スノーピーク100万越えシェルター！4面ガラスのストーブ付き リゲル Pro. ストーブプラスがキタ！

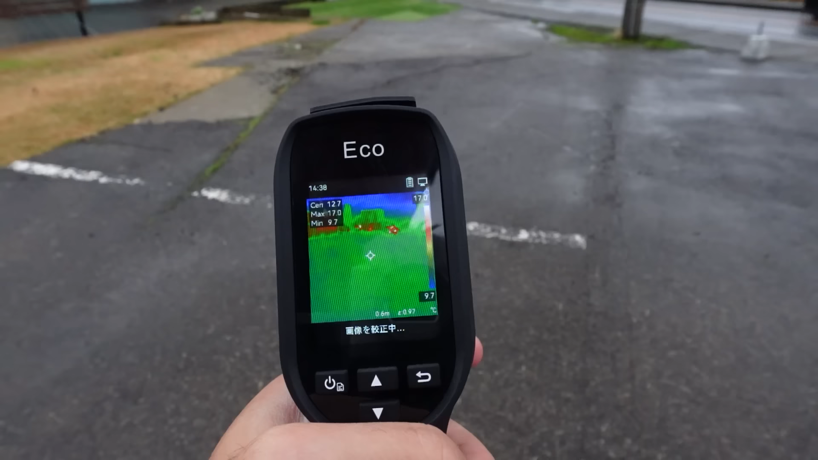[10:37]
温度チェックですね今外が少し雨降ってて寒くなってきてるんですけど
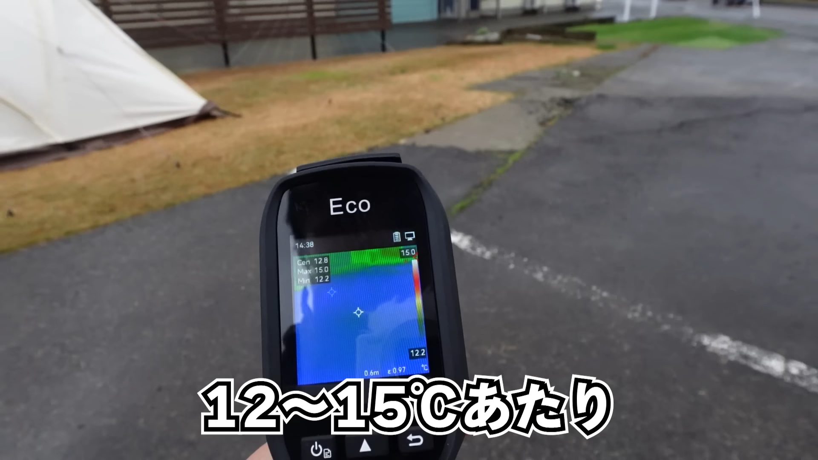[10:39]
15度とか12度ぐらいですちょっと今、
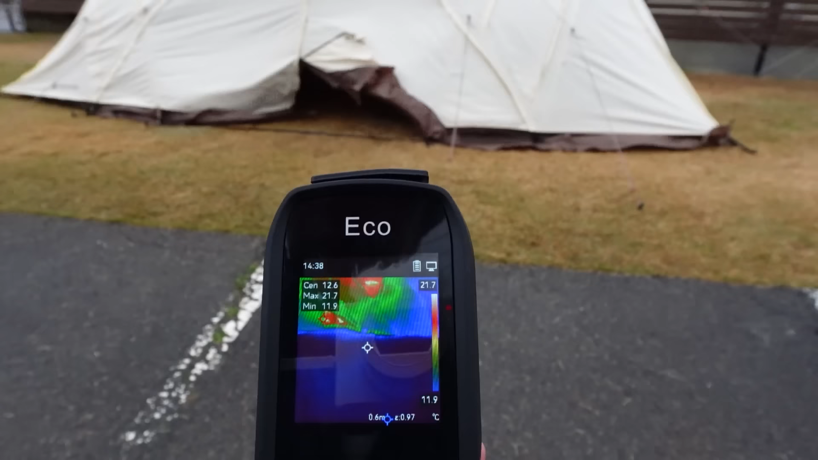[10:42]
On screen: max 21.7°C, min 11.9°C, scale top 21.7°C, scale bottom 11.9°C
中入ってみましょうはい、で、
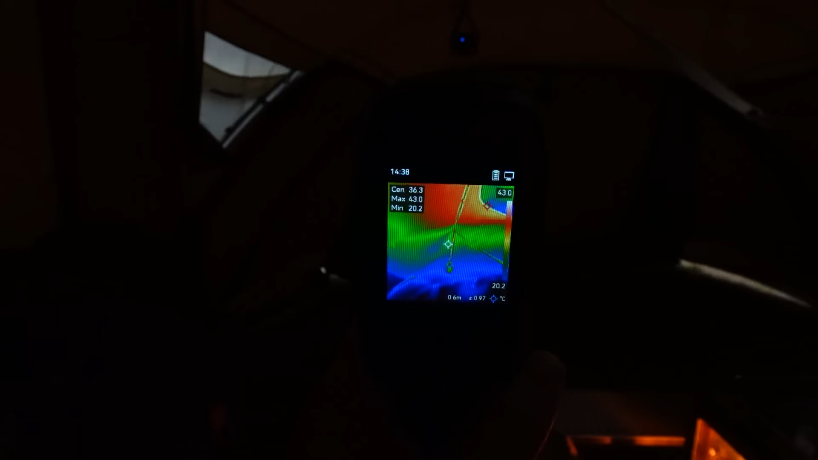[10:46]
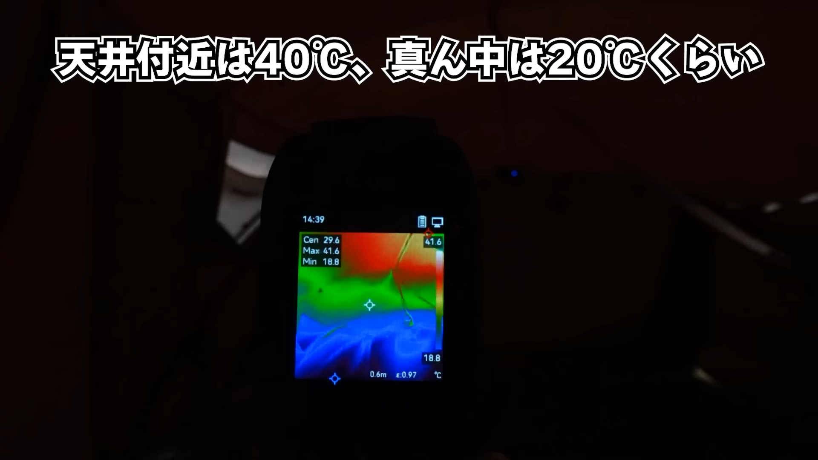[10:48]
On screen: max 41.6°C, min 18.8°C, scale top 41.6°C, scale bottom 18.8°C
今中入ってきました上の方見るとだいたい42度ぐらいですねで、真ん中ら辺は20度ぐらいですねすごいね、